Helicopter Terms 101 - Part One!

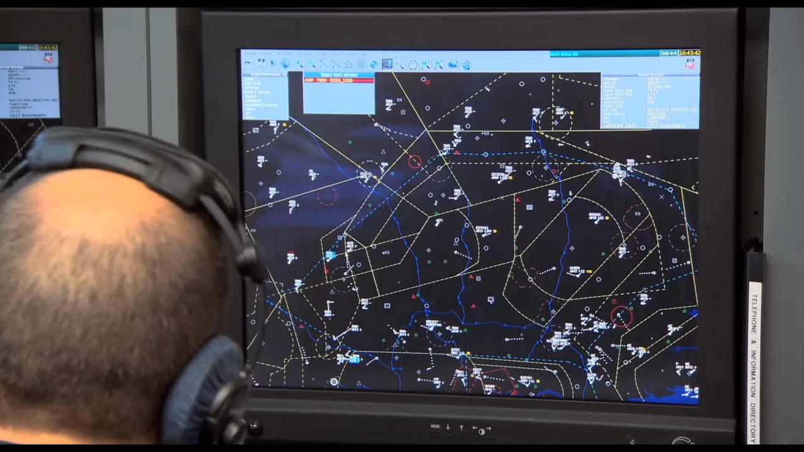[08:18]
the transponder and then allows for easier
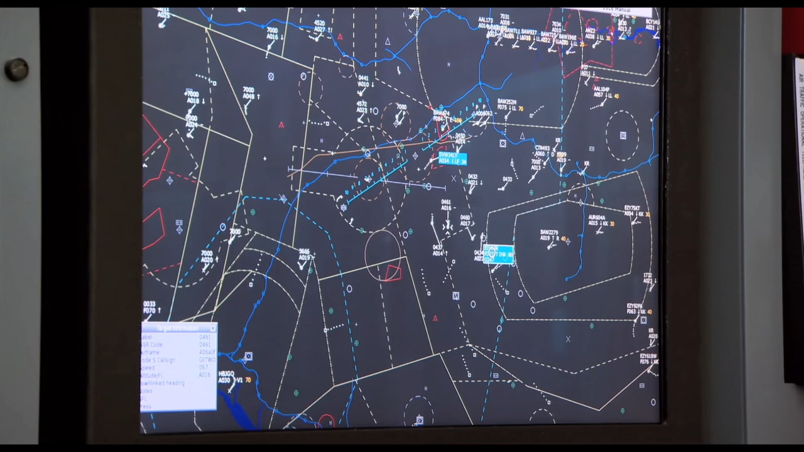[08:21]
identification on the radar screen in front of the air traffic controller.